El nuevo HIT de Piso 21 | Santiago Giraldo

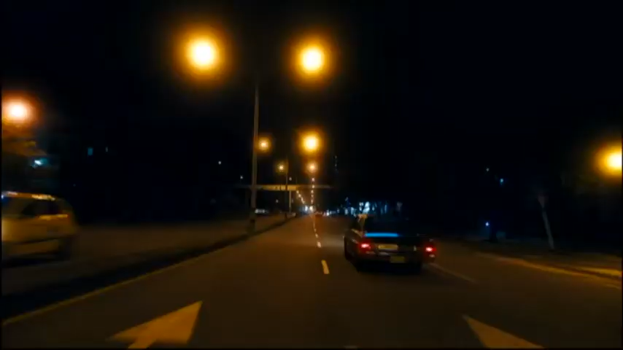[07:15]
Todas esas luces de neón y todo lo que ves detrás de nosotros y alrededor.